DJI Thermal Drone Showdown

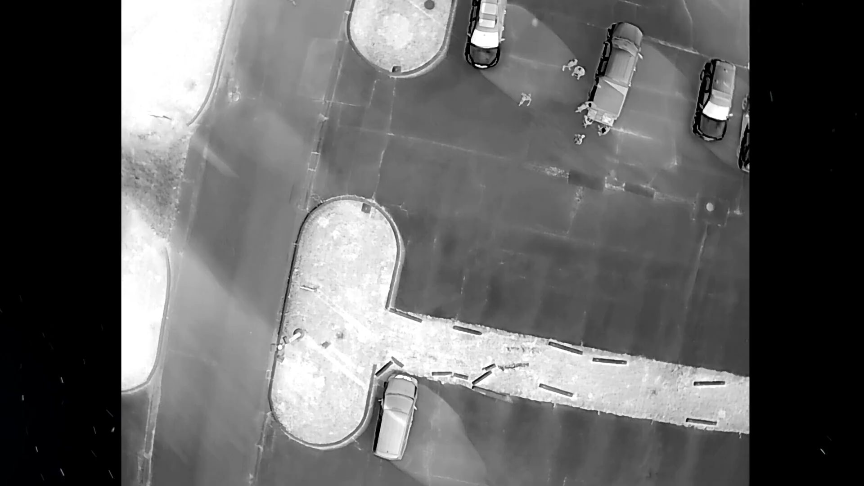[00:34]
A thermal drone is a drone that has a thermal sensor on it, meaning it's going to be able to read heat signatures. So say you've got a lost kid out in the middle of a field, you can fly the drone over that field,
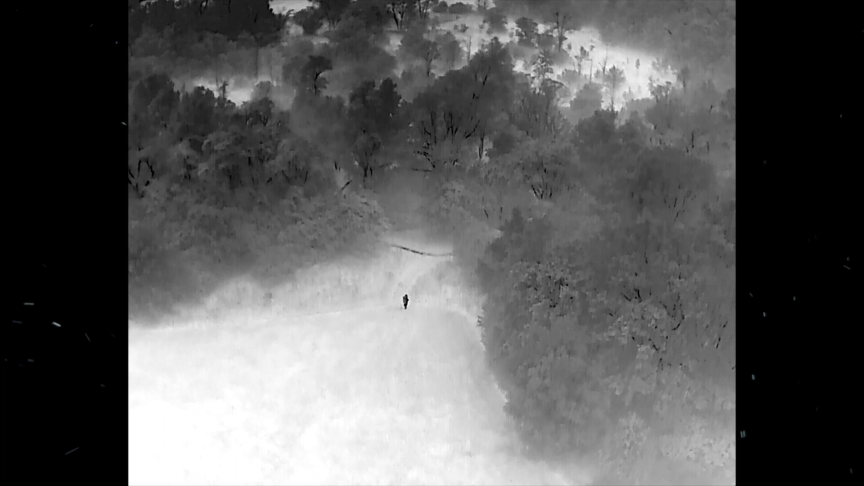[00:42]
you can actually see heat signatures and you'll be able to tell like, hey, something over there is a lot hotter than something over here, and it's going to help you find that kid.
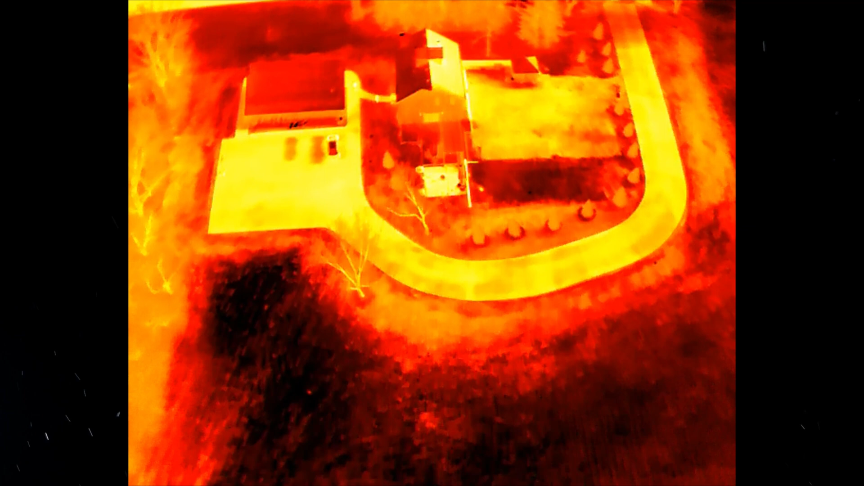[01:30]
Well, to be honest with you, it's a tie. Each drone has a high resolution 640 by
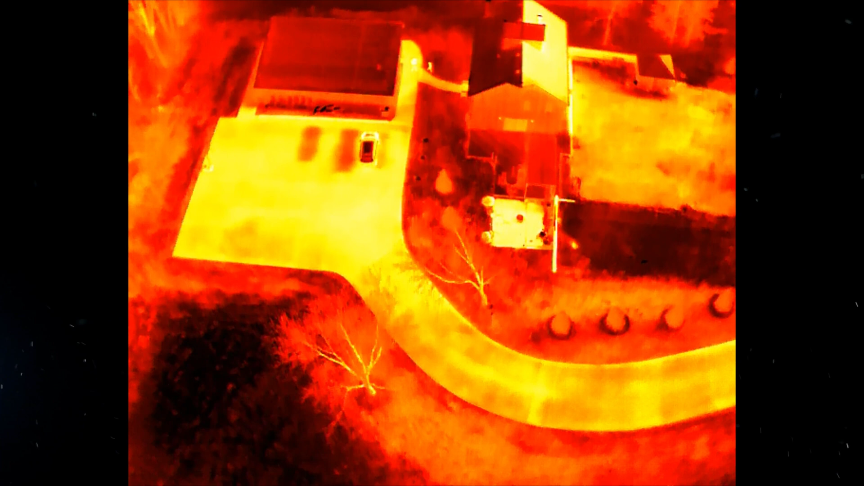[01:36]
512 resolution thermal sensor on board. So they all have really, really great thermal sensors on them.
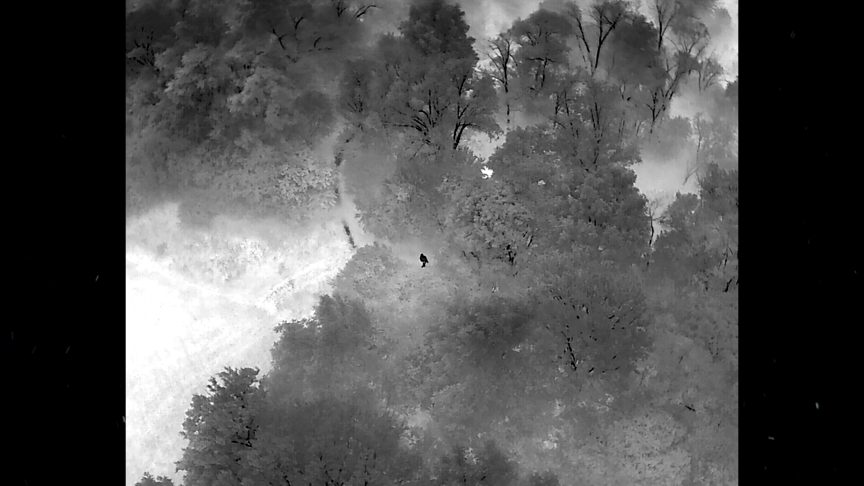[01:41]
So it is a bit of a tie. But to be honest with you, if thermal is the only thing that matters to you,